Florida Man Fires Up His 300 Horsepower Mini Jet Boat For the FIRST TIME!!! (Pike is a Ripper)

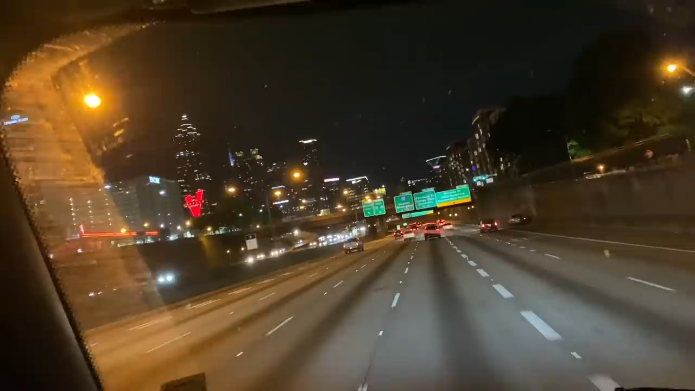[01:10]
in crowded cities like this but this GPS that came factory in the toter home is insane well so it is dude seen that truck before about missed their exit
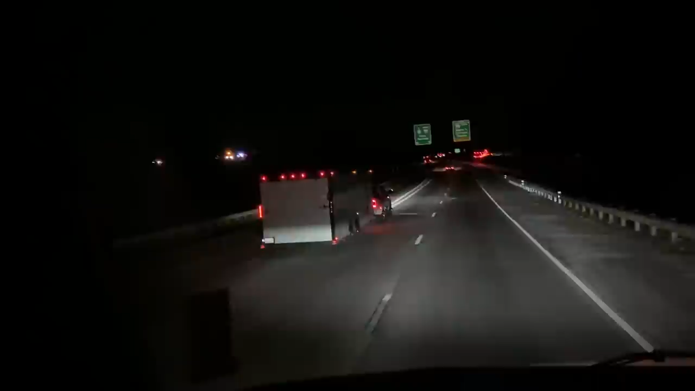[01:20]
making it to South Georgia dude no way did we is this Ralphie right here as I'm filming is that freaking Ralphie as I am filming our truck I'm pretty sure that is I cannot help it is dude no way the timing on that is insane
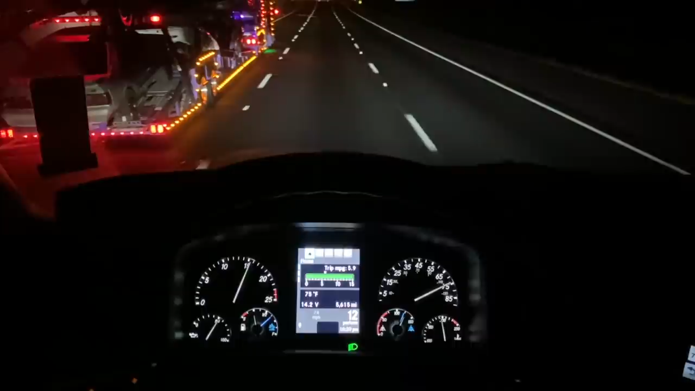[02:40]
I know bro we should we should have a little drag race all right there goes Ralphie and Alec stopping here to get some fuel it was awesome talking to Ralphie